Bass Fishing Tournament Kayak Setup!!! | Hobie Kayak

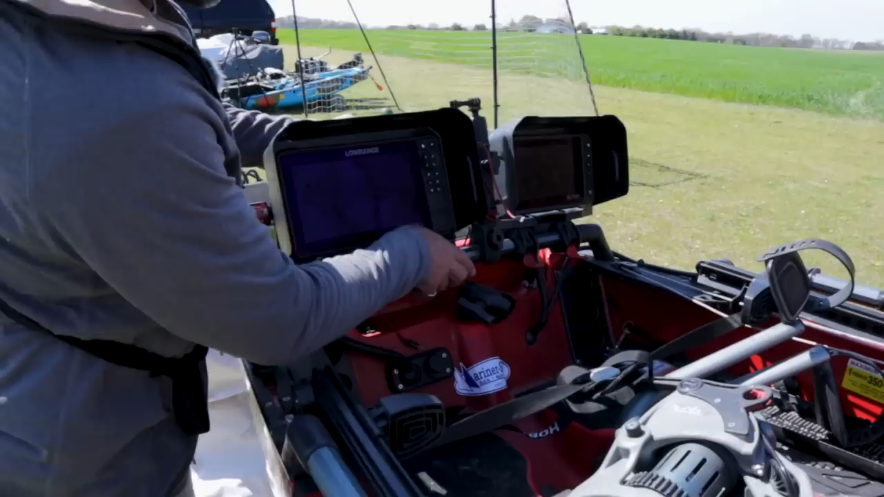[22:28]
um I've got the Burley Pro visors on them which really really help guys with glare uh especially when you're seated